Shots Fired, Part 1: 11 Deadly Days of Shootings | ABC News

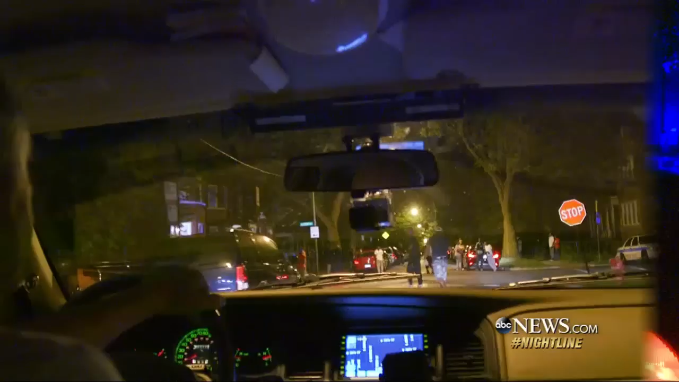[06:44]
People standing around now. Oh, yeah. This is a hot zone right here.